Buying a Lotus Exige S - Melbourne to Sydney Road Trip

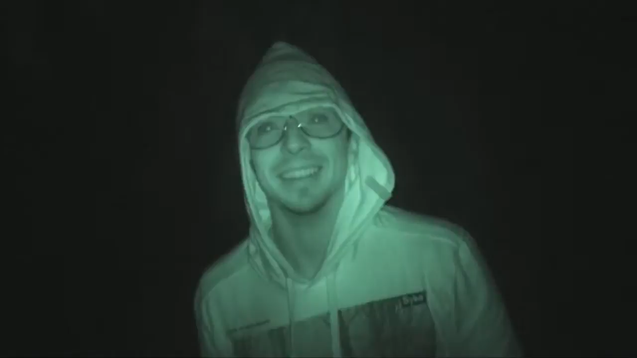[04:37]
Yeah, but the thing is, because you're smiling. Yeah, it's unlikely. You don't look evil. So, here's the night vision car. I see you.
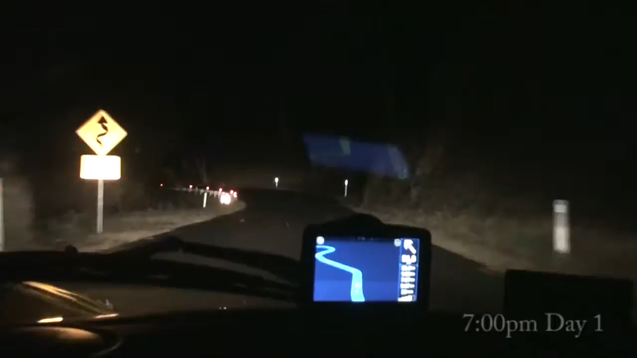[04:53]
Threpo... Threpo roads. Hi. Can you see me? I don't think you can. Not really. It's too dark. It's too dark. You can see some of the country roads. It's pitch black and no one is around. You can see the road. Very dark. What's the sat nap say at this race? Um... An hour and 10 minutes. Yeah. Which would be what? So what...
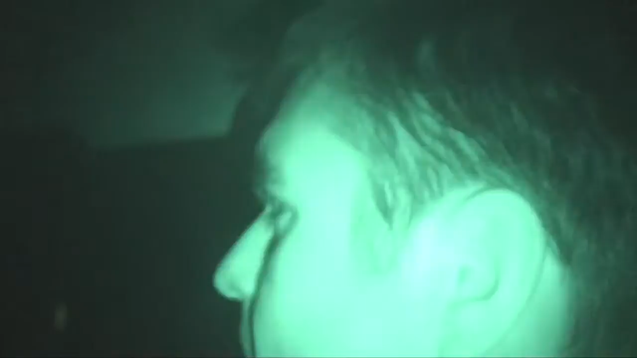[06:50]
You won't see anything. It's perfect. Much better. Is it? Yeah. Because everything just looks like a slight tins of green but I can actually see you perfectly. Oh, you'll see me because it's close on. Yeah, look again. Yeah. Freaky eyes. Yeah. 6.7km to go. That's not far at all.